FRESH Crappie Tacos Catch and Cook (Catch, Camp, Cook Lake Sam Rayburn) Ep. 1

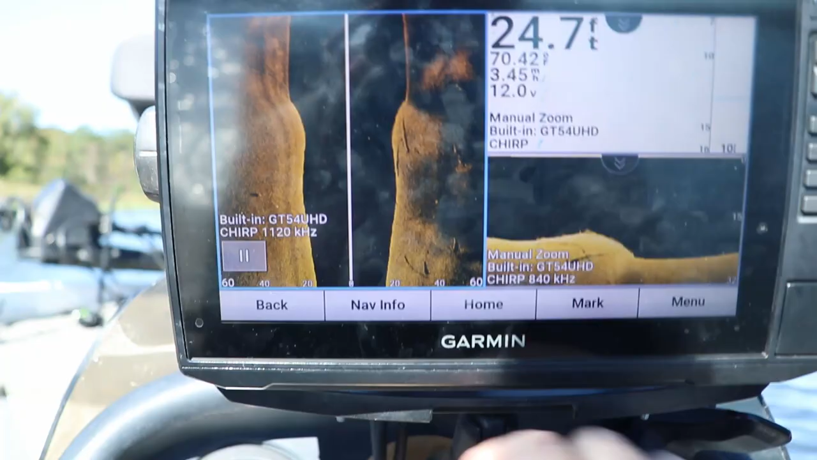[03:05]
On screen: depth 24.7 ft
that's a good place to start looking for crappie, especially big crappie in the fall.
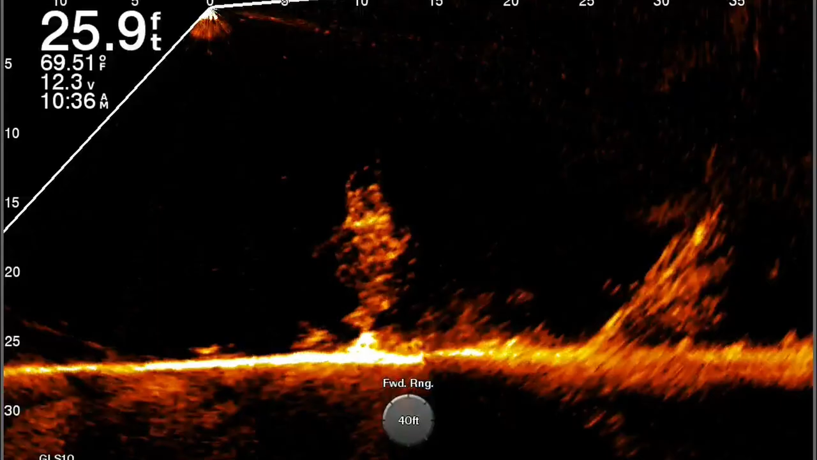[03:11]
On screen: depth 25.9 ft, water 69.51°F
If you can find any piece of timber or brush, crappie will be suspended on them in that deeper water. Another place, if you go up the north east side of the lake, still into some finger coves,
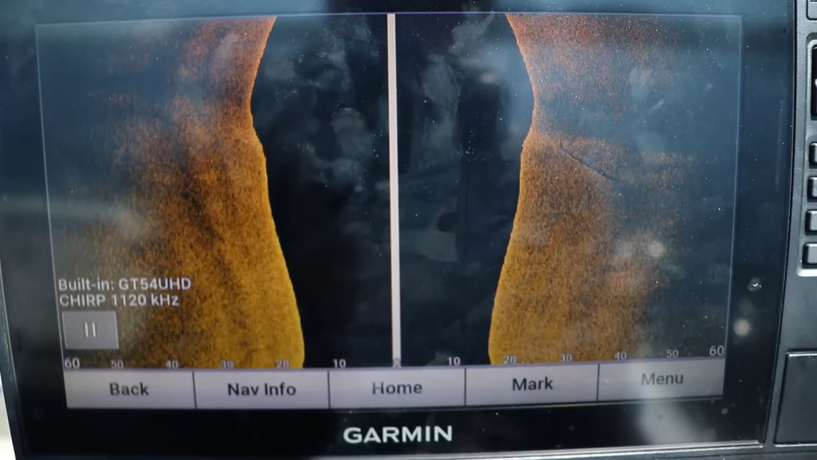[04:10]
Okay, that's that's what I'm focusing on right now, and I'm just trying to find anything that might hold some fish.
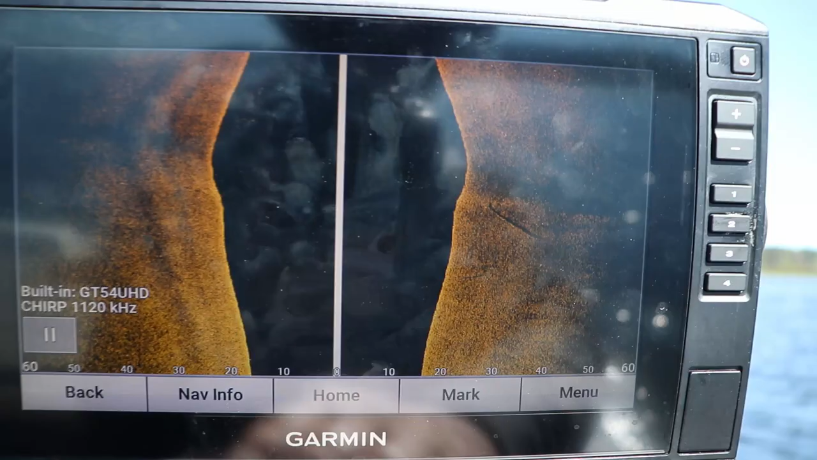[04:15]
There's some, there's a log right there.
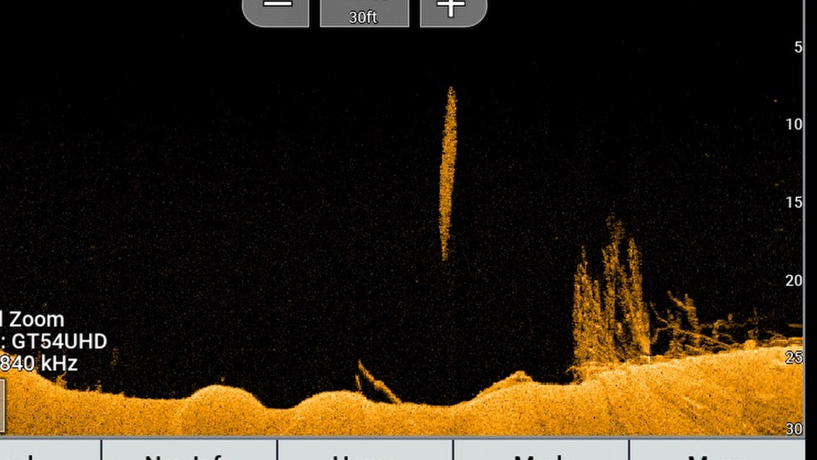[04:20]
I've already found some brush piles, or they're not brush piles. They're, they're submerged trees. Somebody dropped some submerged trees deeper in a second feeder creek, but that's all I'm doing.
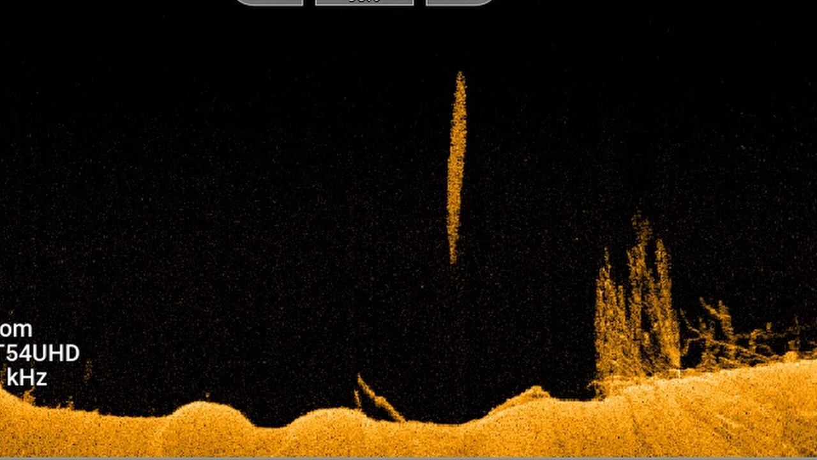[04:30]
I'm, I'm just slowly idling, and I'm following these contours.
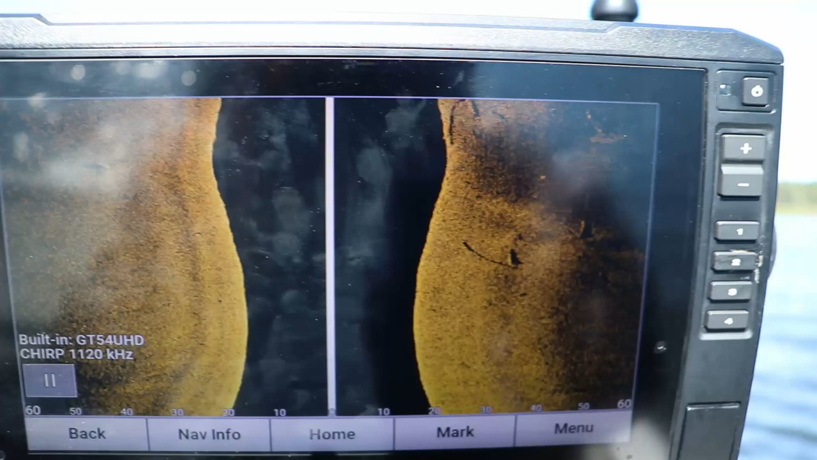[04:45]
and if I find anything that might hold some fish like this potentially,
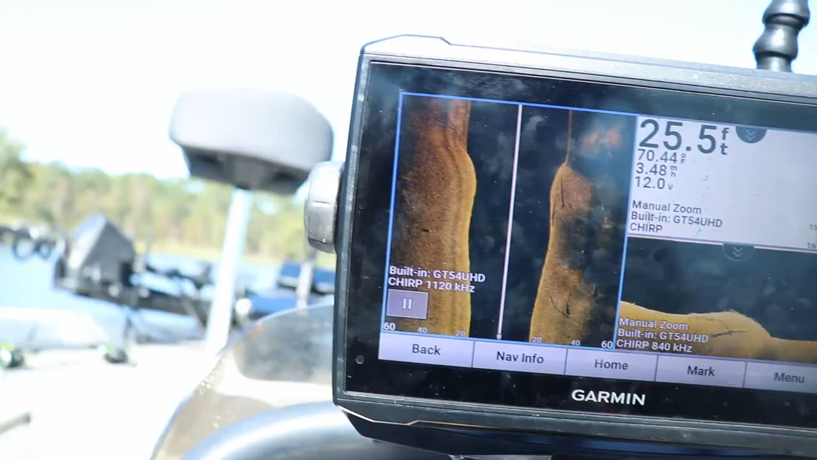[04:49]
On screen: depth 25.5 ft
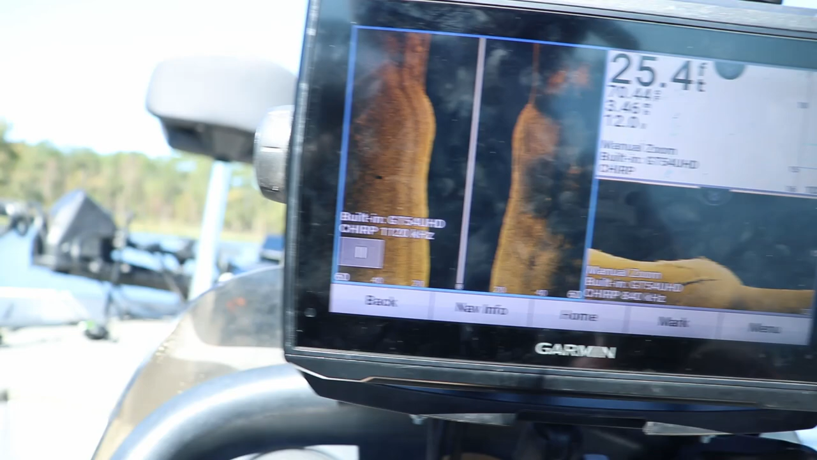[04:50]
On screen: depth 25.4 ft
and what I'm going to do is I'm going to make a bunch of waypoints of stuff I find interesting,
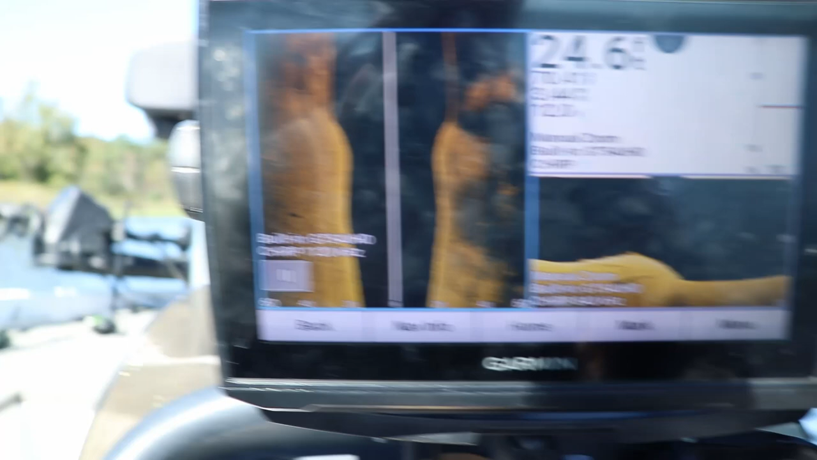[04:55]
and then I'll circle back to it with the trolling motor, and try to either get on top of it. There we go.
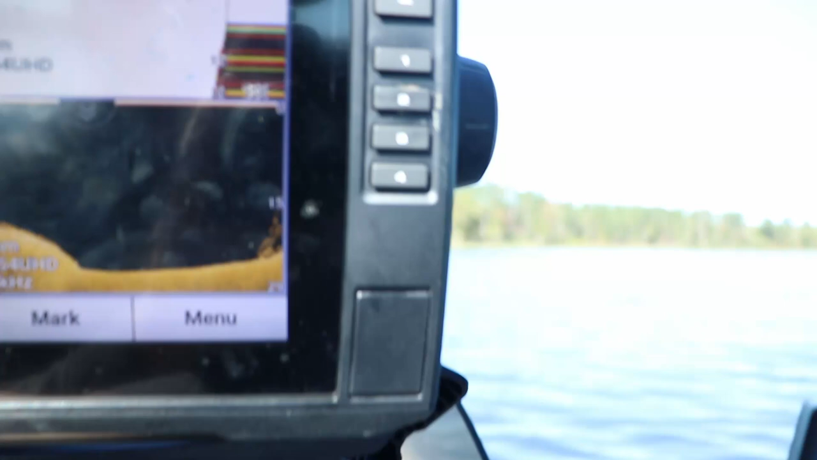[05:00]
Something's right here. There's a, some sort of tree right there.
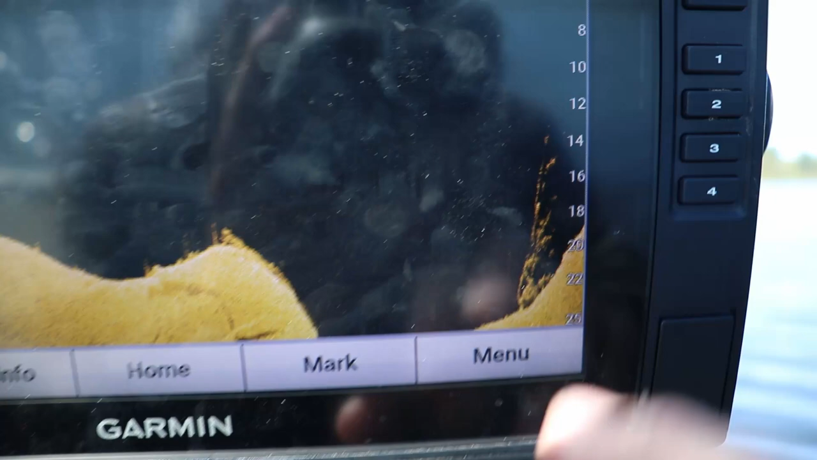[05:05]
That's perfect. It doesn't look like there's a ton of fish in it, but I'm going to throw a waypoint down.
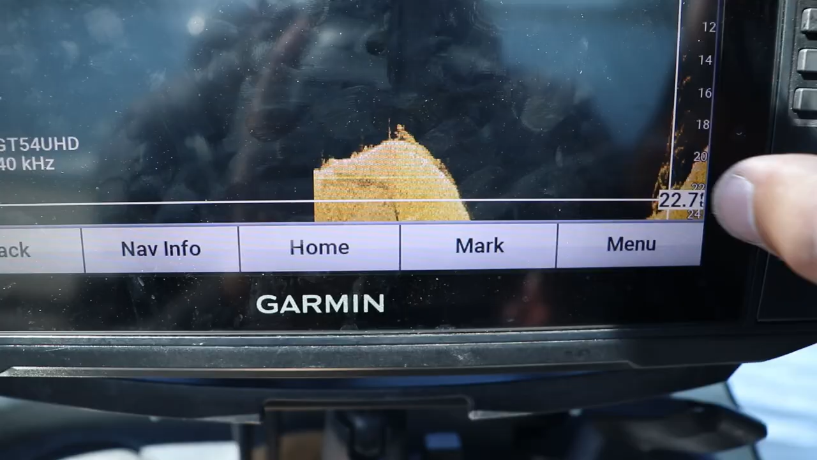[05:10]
I'll double check it.
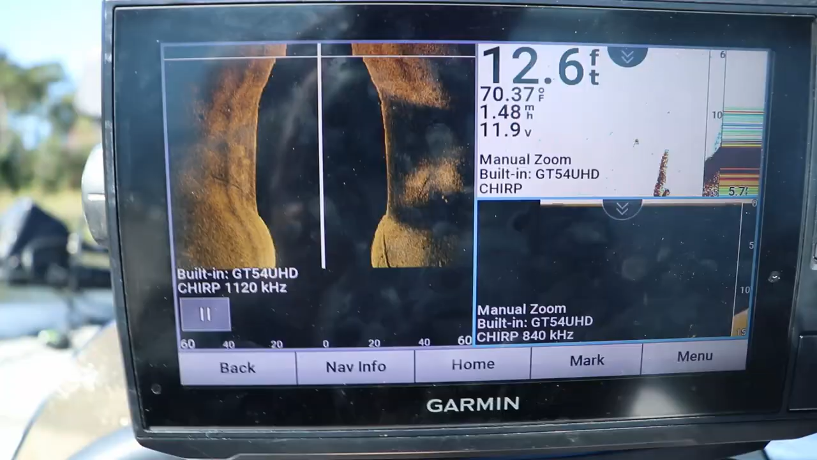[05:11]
On screen: depth 12.6 ft, water 70.37°F
It was right on a very steep break. It's very, it's hard to tell in the side imaging.